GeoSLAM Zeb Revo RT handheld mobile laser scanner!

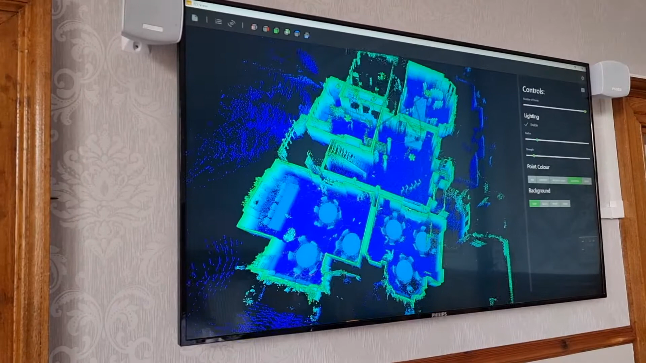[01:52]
You can see the line here that was my trajectory during the scan. Then using a third-party app called floorplanner.com,
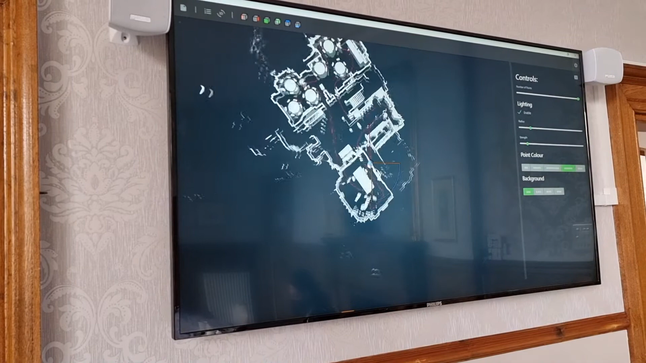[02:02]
the slices can be converted from PNGs into the CAD drawings that you want, essentially just by joining the docks.
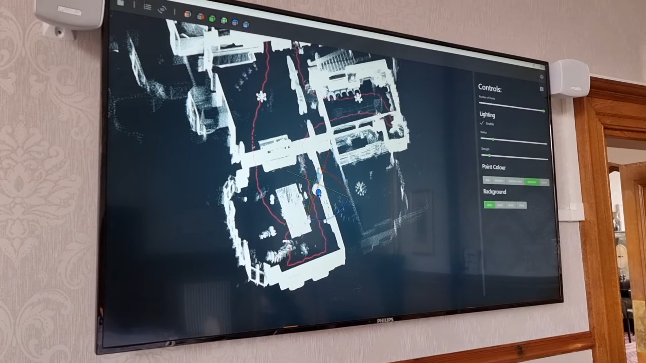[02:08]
It's really easy. We'll put a link to that in the description.